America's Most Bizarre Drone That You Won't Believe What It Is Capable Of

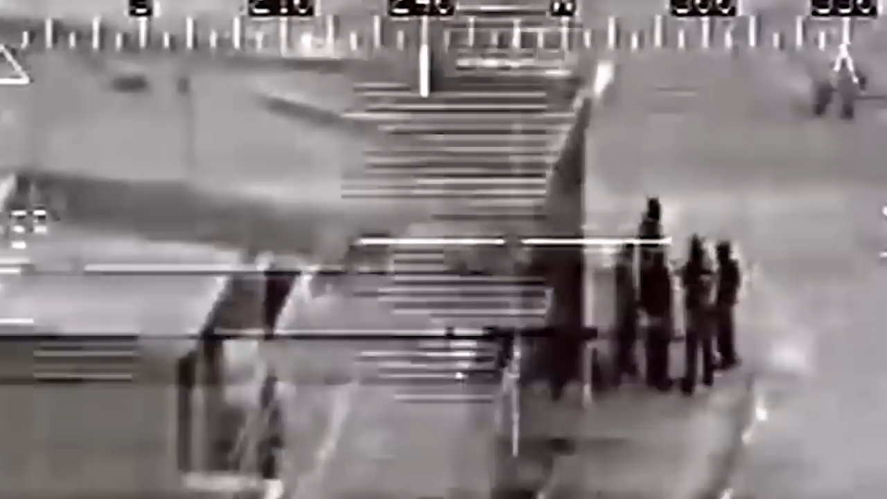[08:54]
Real-time video and imagery are transmitted to the control station via a data link.